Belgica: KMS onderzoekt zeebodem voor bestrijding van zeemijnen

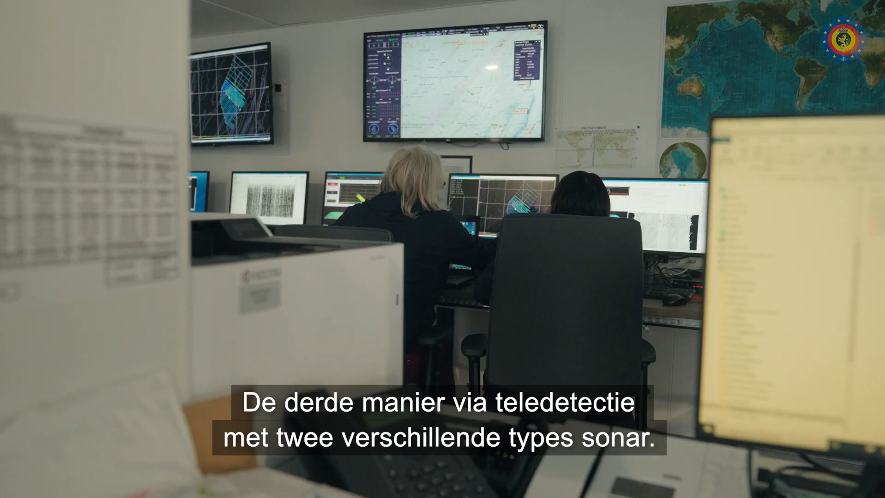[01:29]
The third method is a remote sensing that is with the sonar and we will measure the bathymetry.